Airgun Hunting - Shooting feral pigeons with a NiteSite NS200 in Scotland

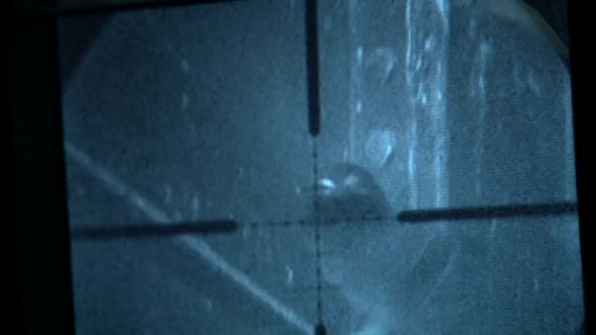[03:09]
Head shots and neck shots and pigeons in the barn like this, they're not advisable really.